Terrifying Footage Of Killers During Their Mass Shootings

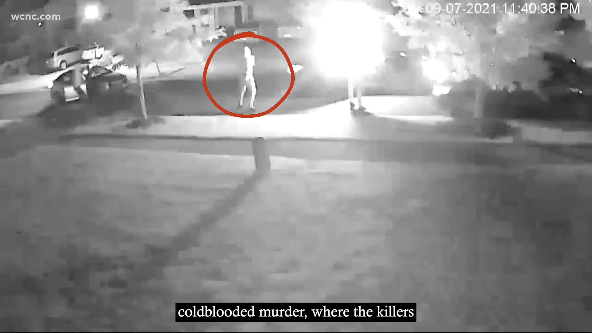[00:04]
Today, we look at three cases of cold-blooded murder where the killers were all caught on camera. First, there is this case of Keith Melvin Moses,
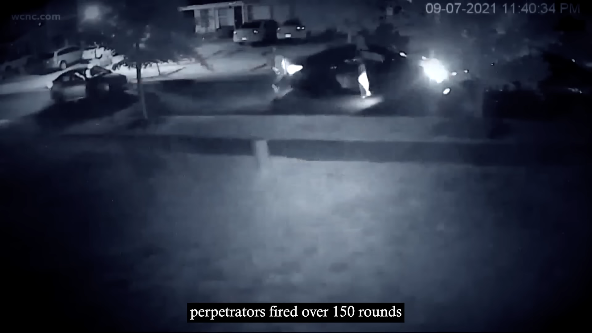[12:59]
sending the media into a frenzy as the perpetrators fired over 150 rounds of ammunition into the house in an apparently unprovoked slaying.